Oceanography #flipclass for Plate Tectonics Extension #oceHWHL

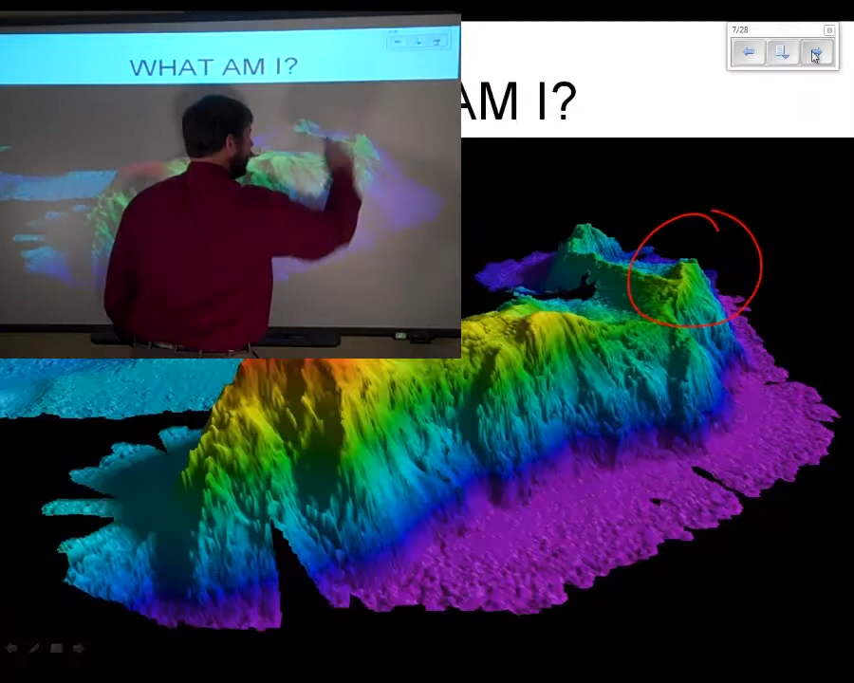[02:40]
and maybe the green will show it better on the black and green over here, and a nice big one over here, right behind me. These are actually showing us
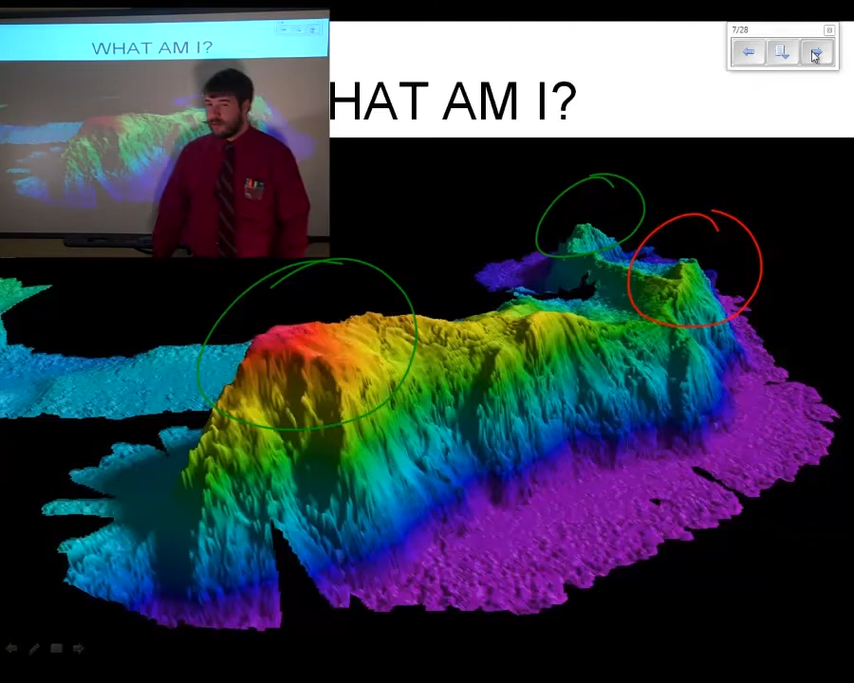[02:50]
these different kinds of plate boundaries.
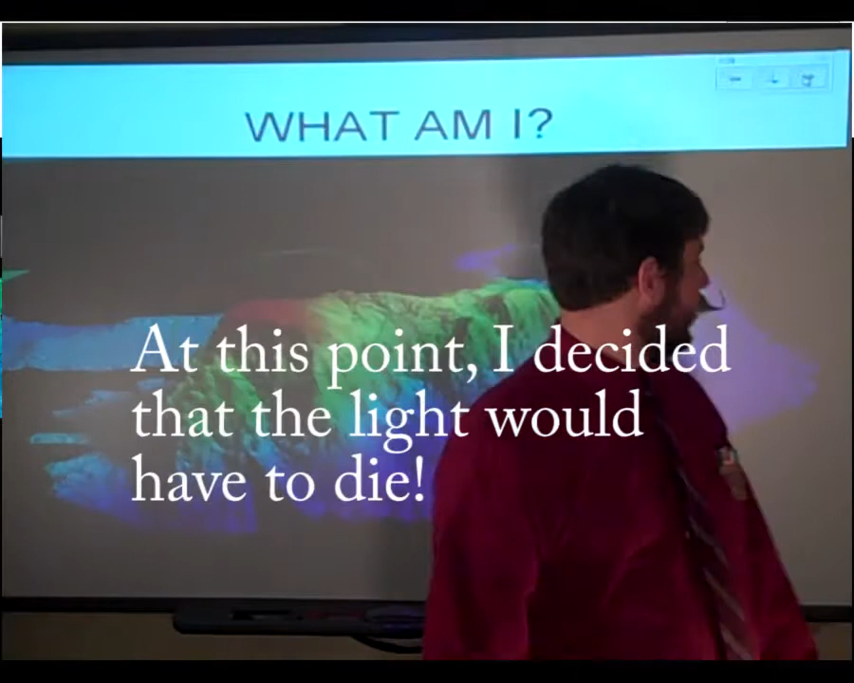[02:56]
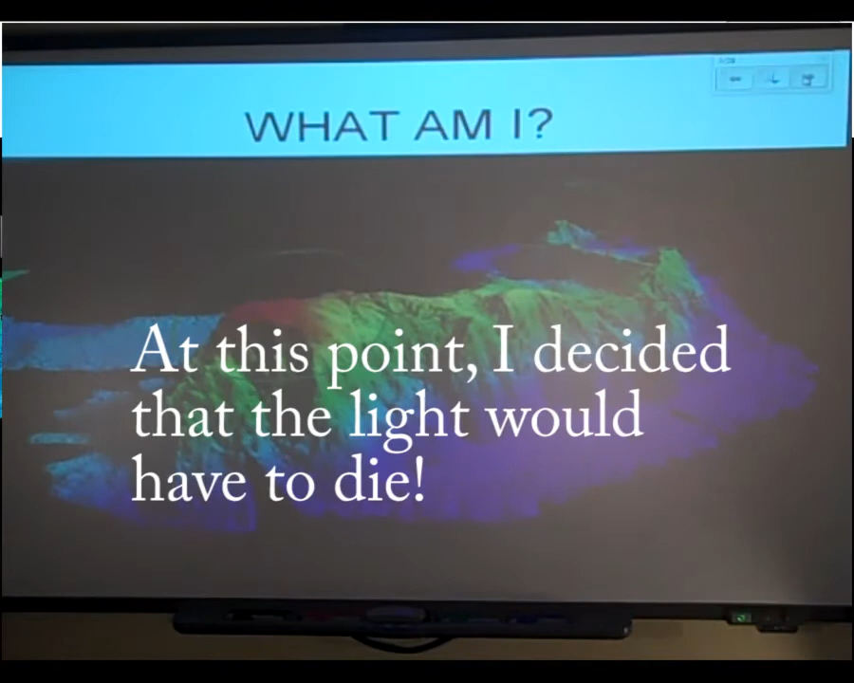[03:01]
Just had enough of that light and it's a lice today. Right, so you can actually see that this is a raised area where magma's coming up through the surface, creating an active volcano.
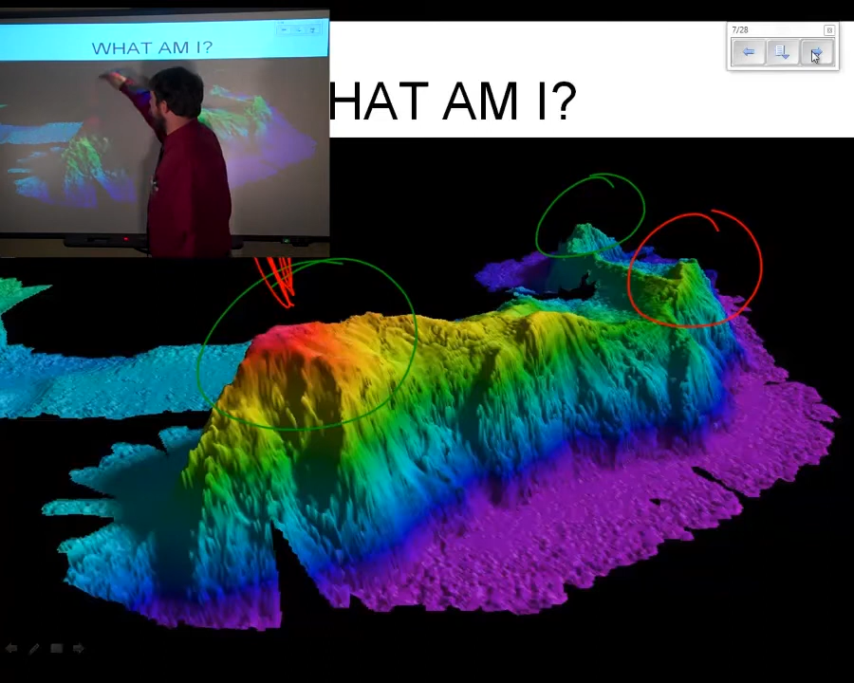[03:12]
It's right here, the red, yeah, that's the lava spewing on out of that one, and probably out of that one, and maybe out of that one right there.
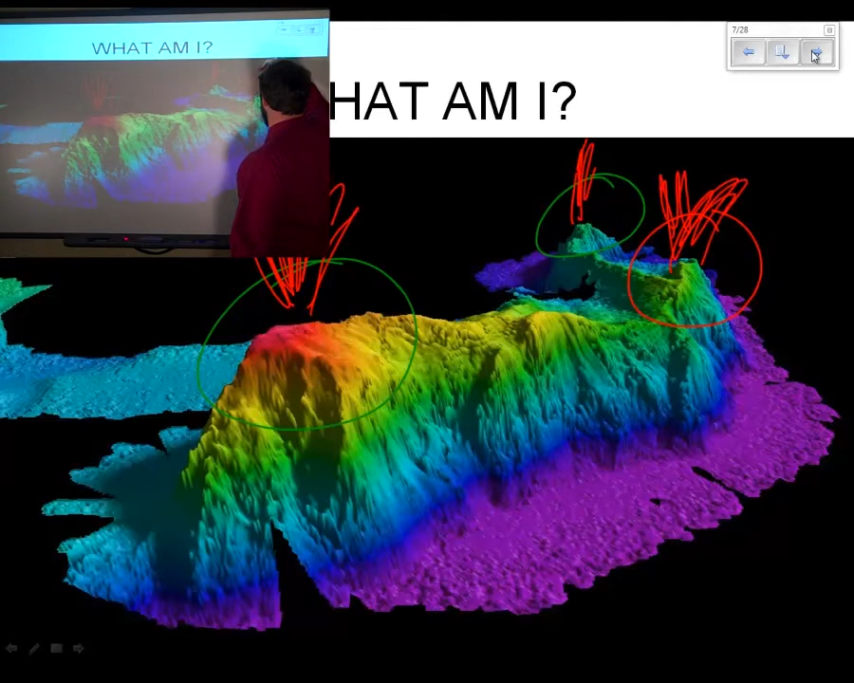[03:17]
And when it settles, it makes this big ridge-like shape. Now, from time to time, you're going to see ones that look like this one. It's sort of like, you know, you're seeing out here, you're seeing out spewing out the lava. There it is. But you see this one is flat on top. So what happens, just like a plateau, you've got these old volcanoes that are no longer active. They've moved far enough away from the magma coming to the surface that the erosion actually just flattens them off over time.